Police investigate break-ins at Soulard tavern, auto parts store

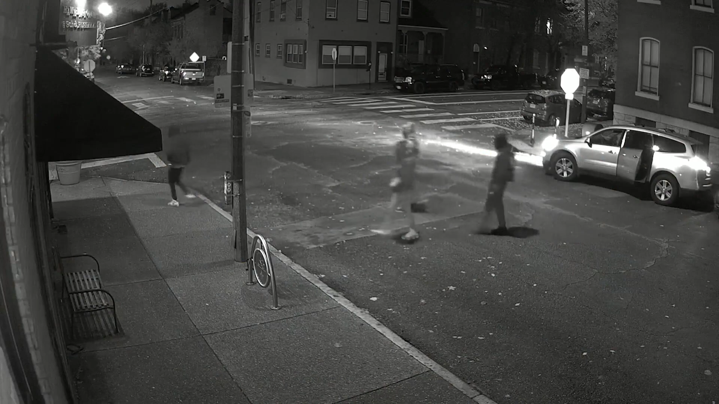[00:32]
A group of people broke into a bar in Soulard early Tuesday morning, and it was all caught on camera.
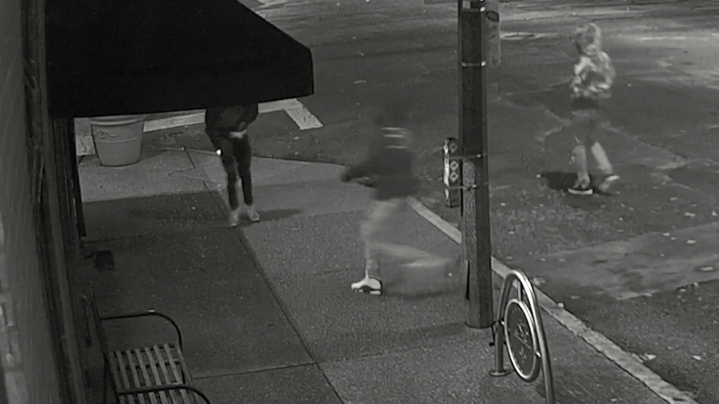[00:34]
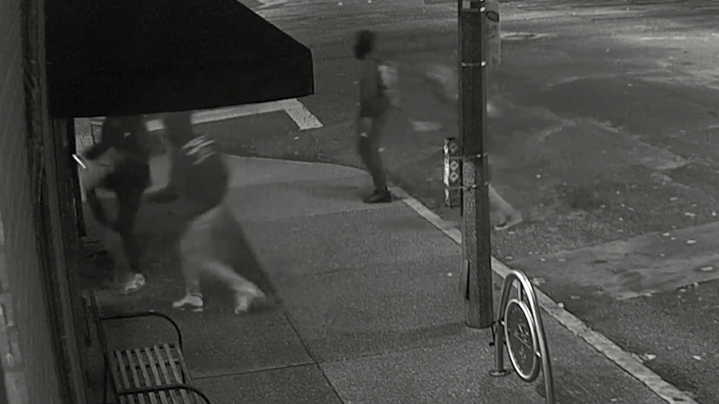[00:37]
It all unfolded around 3 a.m. at Hammerstones. Surveillance video shows four people getting out a silver SUV with a big rock and throwing it through the front door.